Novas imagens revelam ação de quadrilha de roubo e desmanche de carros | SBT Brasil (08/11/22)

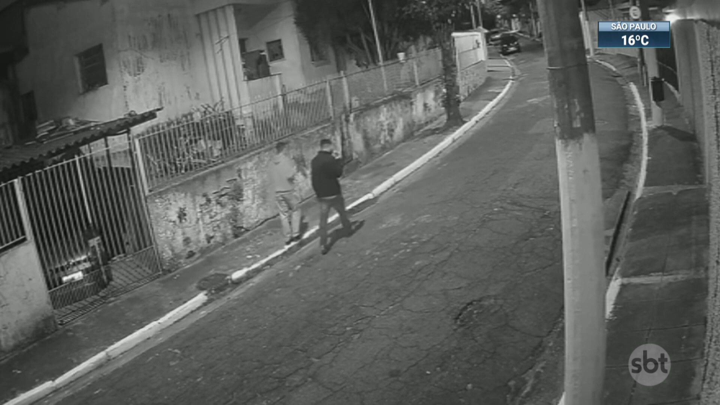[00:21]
Essa imagem mostra dois criminosos andando a pé. O alvo está logo ali na frente. Um deles força a maçaneta da porta e consegue abrir o carro em menos de um minuto. Os bandidos entram no veículo e fogem.